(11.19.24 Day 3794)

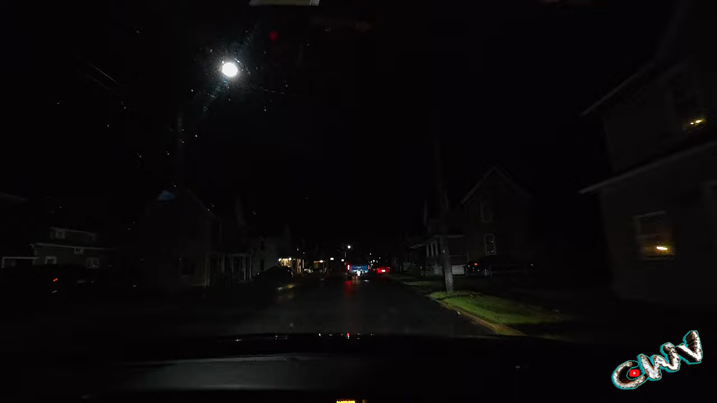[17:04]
Sits at the stop sign for like 2 minutes. Finally, guy behind me beeped. I wasn't going to, but I was pinned. I couldn't drive around him if I wanted to. Now he's barely even driving up the road. Probably drunk off his ass. Oh, crap. He's going the same way. I think I'm going to... I really don't want to follow this guy. Do you know where you're going? Yeah, we're not going that way. Screw that.
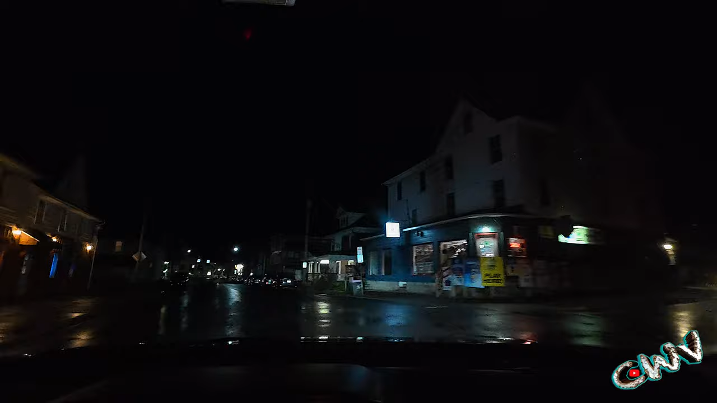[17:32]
We'll go through the red lights. I am not following that dipshit.